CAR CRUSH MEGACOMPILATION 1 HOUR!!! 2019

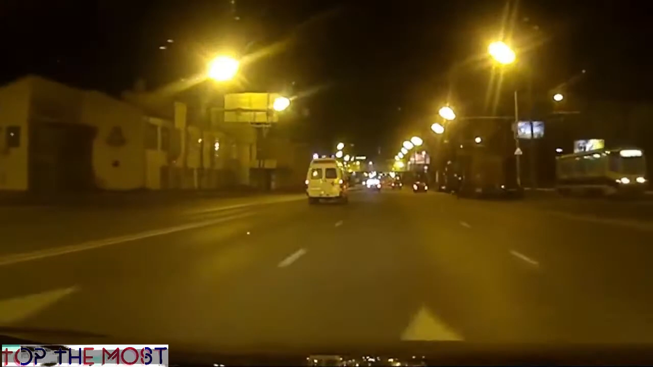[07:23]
The lorry goes past. Any second now, he decides to pull out so aggressively.